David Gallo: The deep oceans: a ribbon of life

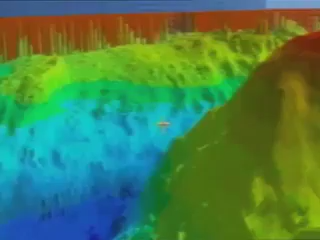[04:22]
We make maps of these mountain ranges with sound, with sonar. And this is one of those mountain ranges.
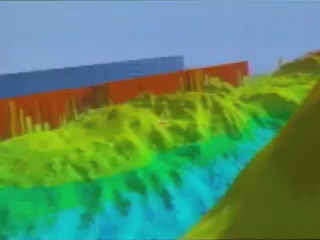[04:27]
We're coming around a cliff here on the right. The height of these mountains on either side of this valley is greater than the Alps in most cases.
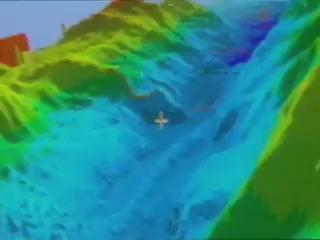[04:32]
And there's tens of thousands of those mountains out there that haven't been mapped yet.
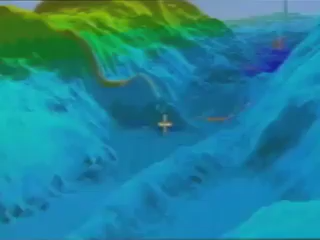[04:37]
This is a volcanic ridge. We're getting down further and further in scale. And eventually we can come up with something like this.
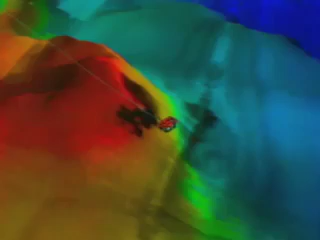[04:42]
This is an icon of our robot, Jason it's called.
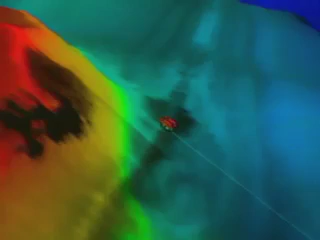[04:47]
And you can sit in a room like this with a joystick and a headset and drive a robot like that around the bottom of the ocean in real time.